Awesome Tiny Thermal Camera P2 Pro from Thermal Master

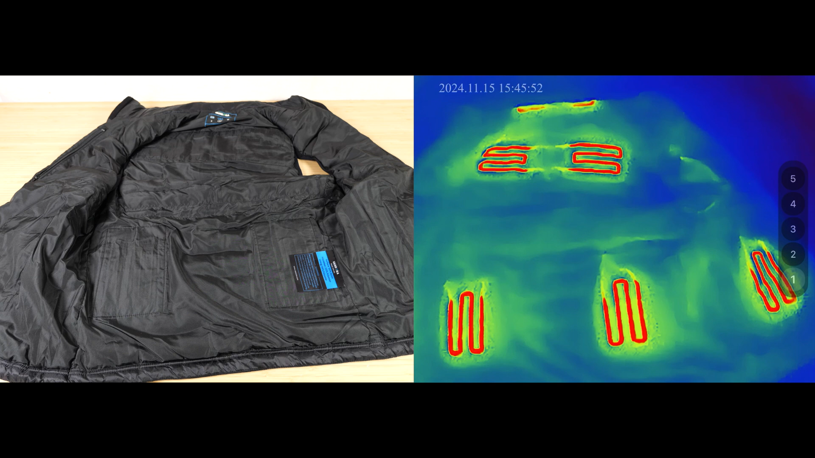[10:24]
But for the neck one, it's more horizontal. So there's two half loops here.